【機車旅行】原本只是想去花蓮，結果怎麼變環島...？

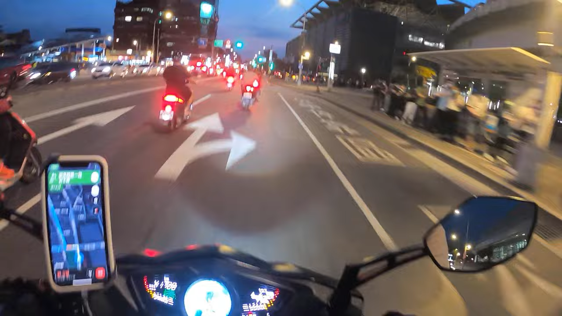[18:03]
就这样顺着下班的车流，我们一路跟着台北的通勤族们穿梭在台北车水马龙的车阵里。
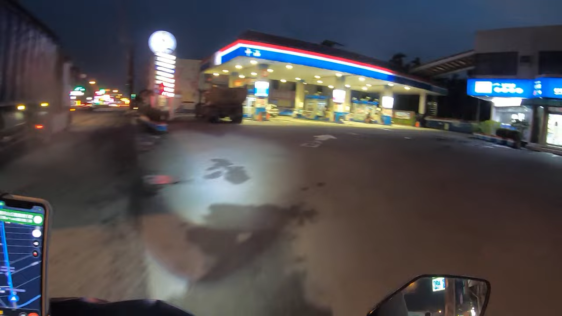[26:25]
在里港加油站加完最后一桶油后，就真的只剩下最后的最后了。